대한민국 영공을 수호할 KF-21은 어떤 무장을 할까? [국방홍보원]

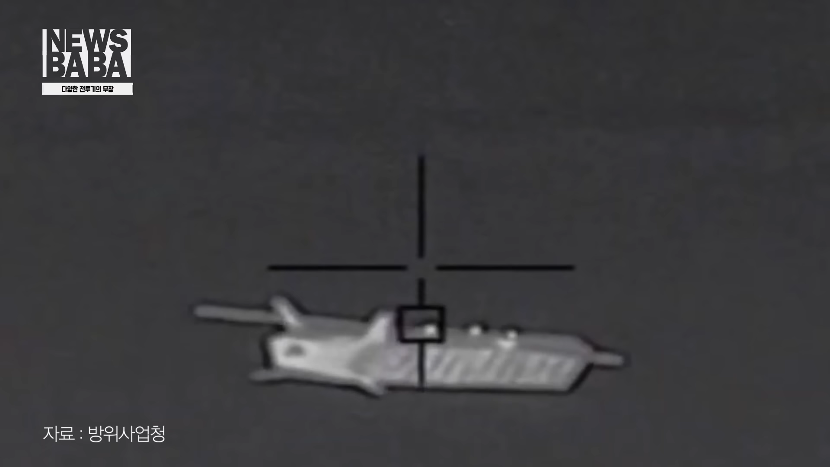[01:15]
여기에 하나 더 대한민국 기술로 전력화 예정인 장거리 공대지 유도탄 철령도 있습니다.
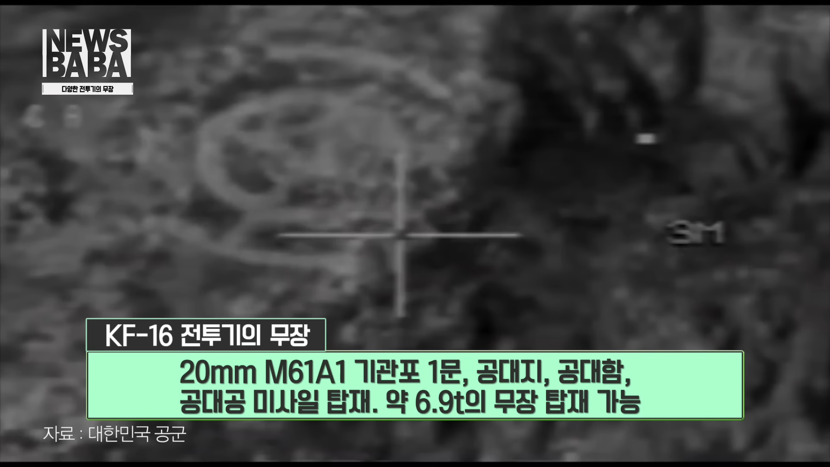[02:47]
공대공미사일 등 약 6.9톤의 다양한 무장을 탑재할 수 있습니다. 그중 A-9 사이드와인더는 주로 적의 항공기를 격추하는 역할을 하는데요.
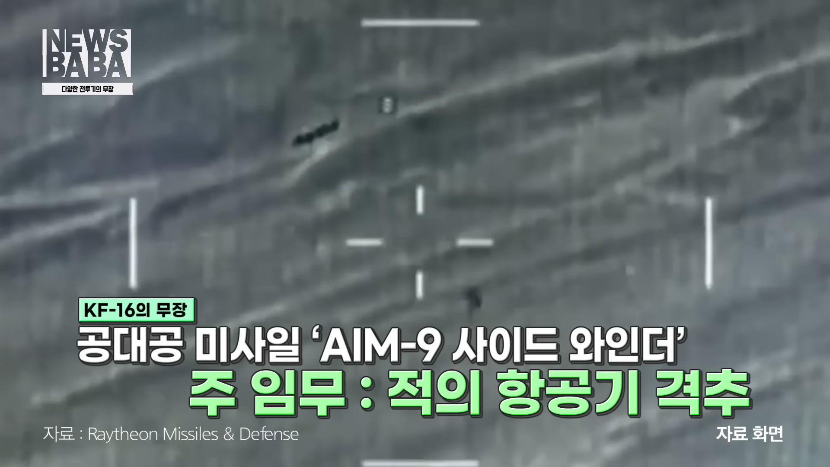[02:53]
대상 표적의 엔진 배기가스 및 표면에 열을 감지해 추적하거나 등거리에서 빠르게 기동하는 목표를 공격하는 데 효율적인 무기체계입니다.